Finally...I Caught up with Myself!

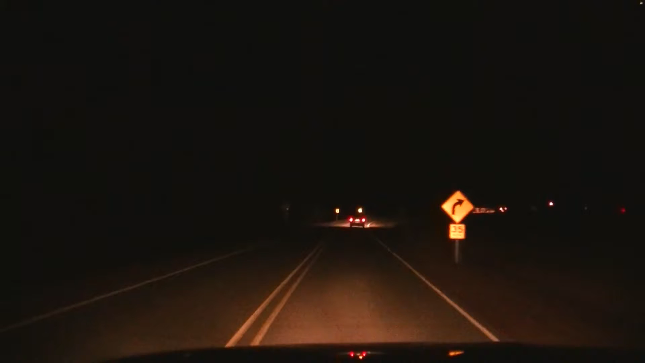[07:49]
I went to the food line. I went to the food line. And I got some things for my oatmeal. I got some bananas and some peanut butter and some bread. Because you guys know that's one of my favorite things. I love them more. Actually. So. I did. But. Now. Now. I am driving home. And I really would love to get my Christmas tree up. I still have not gotten a Christmas tree up.
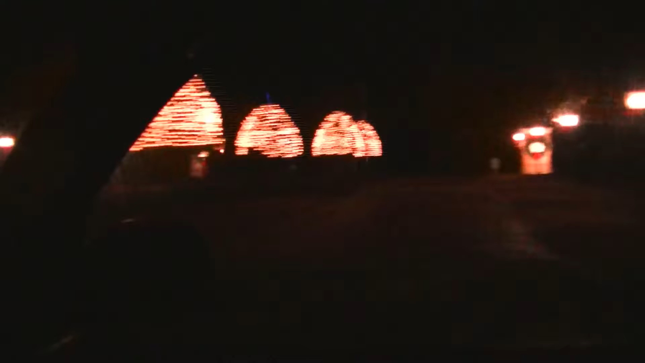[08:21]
And look at that. Isn't that gorgeous? I'm like. I need my Christmas tree up. And I need it up like now. Anyway. Maybe I can convince Sean this weekend or something. I'm like.